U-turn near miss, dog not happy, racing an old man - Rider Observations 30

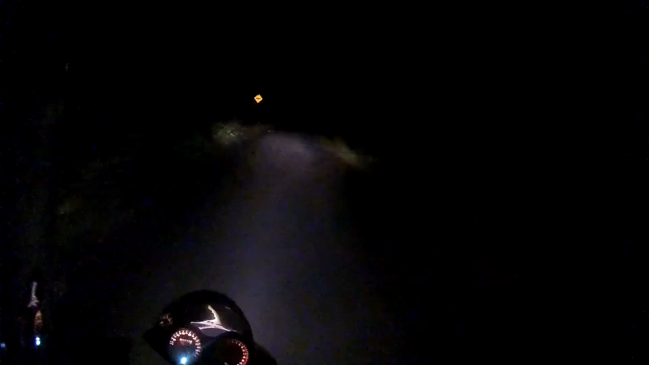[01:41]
Oh Fucking hedgehog You bastard Ha ha ha ha ha ha